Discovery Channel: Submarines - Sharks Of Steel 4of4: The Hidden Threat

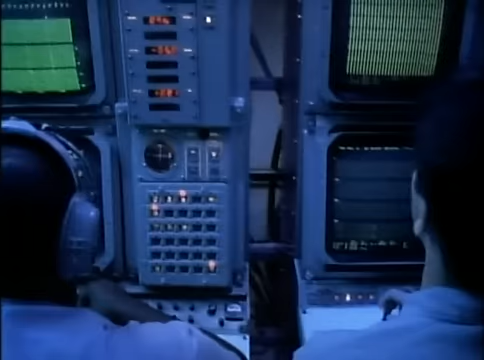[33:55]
Sophisticated arrays of microphones collect sound from all directions in the water, translating it into these visual displays.
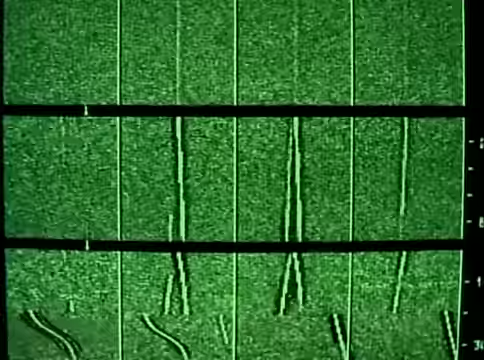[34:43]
Each grain of green light represents a sound. The vertical lines indicate the presence of ships and submarines in the ocean.